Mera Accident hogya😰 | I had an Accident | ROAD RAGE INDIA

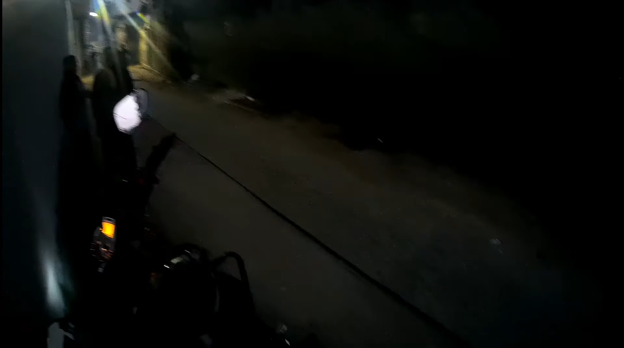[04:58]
एंड हेडलाइट से उतना दिख नहीं था, ये नीचे बीच में से सेंटर से रोड काटा हुआ है।